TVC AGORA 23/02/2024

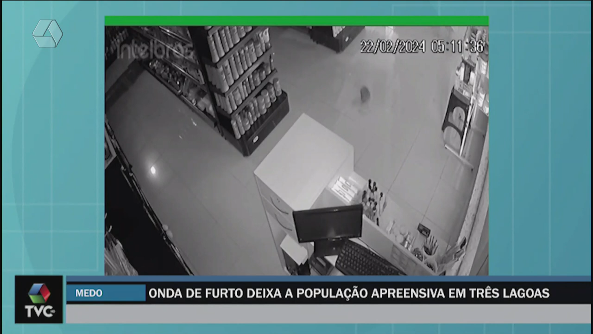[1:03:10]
Na madrugada de quinta-feira, vários estabelecimentos foram invadidos, um verdadeiro arrastão. Nesta loja de celulares, o bandido invade por volta das duas horas da manhã.
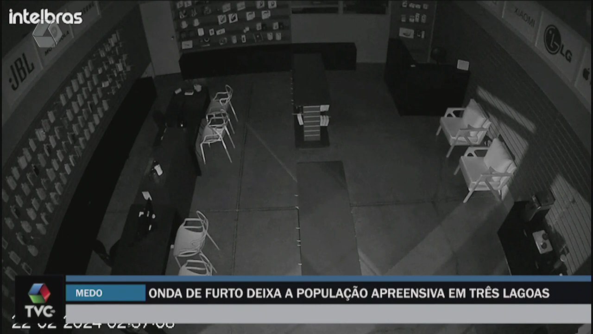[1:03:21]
Mesmo com o alarme disparado, o ladrão vai direto ao caixa. De onde foram levados fones de ouvidos e outros produtos. Em outra loja, agora de tintas, o ladrão quebra a porta de vidro.